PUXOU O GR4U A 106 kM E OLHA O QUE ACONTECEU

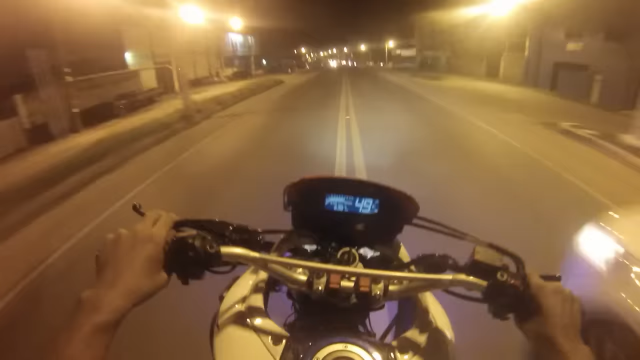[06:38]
Mas aqui é tre-tre, papai, nós acompanhamos. Ave Maria, os meninos tá pulando, que é a bola tudo, meu Deus do céu. Opa lá, opa lá. Não sei se vocês estão vendo porque a GoPro pega a amplitude longe. Mas os meninos estão pulando, que é a bola tudo.
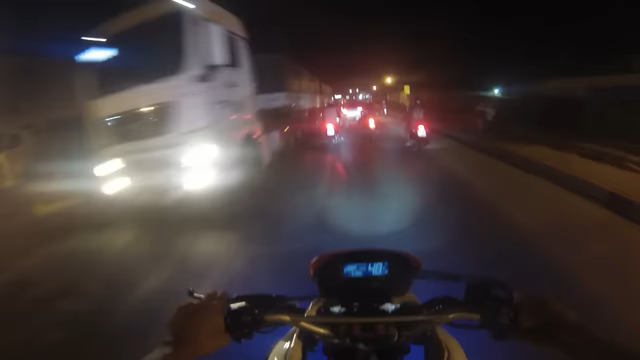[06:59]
Eita, eita. O menino quase se rumo ali.
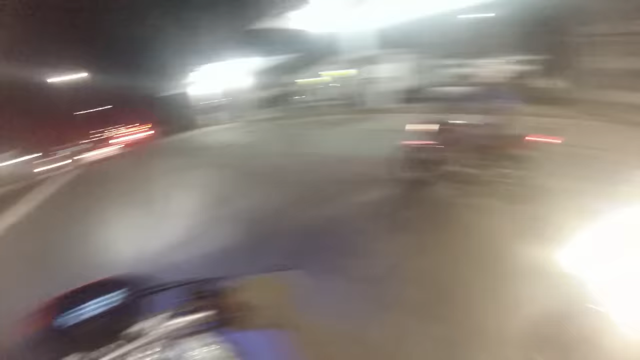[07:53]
Falei que Deus é bom, não deixa, hein? Tá pra cá! Toma! Toma! Toma! Boa, dá produções, deixa tudo zero. Olha o grau, olha o grau.
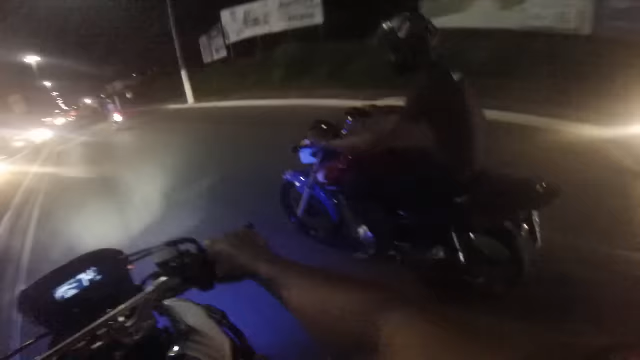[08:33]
Galinho que subiu. Quando sobe pro radar. Tá sendo radar no grau.
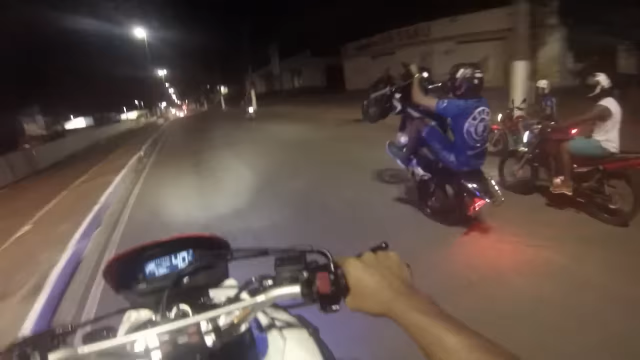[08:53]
A hora parou, a hora parou. A hora parou. Olha o Léo Crédito. Olha a placa de Léo Crédito. Acompanha, isso é família que eu não assisti.
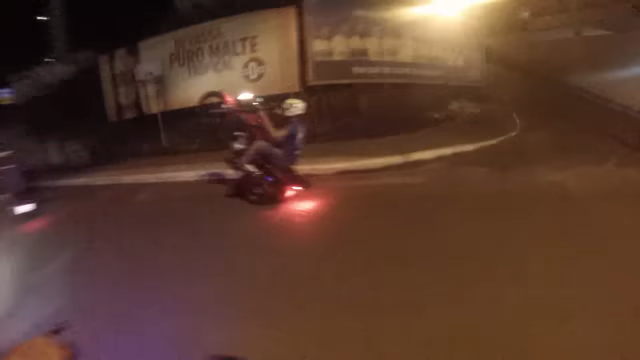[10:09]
Ainda faz manobra! Quantos graus, menino? É família Itabuna Cite. Toma de novo. Ih, subiu não.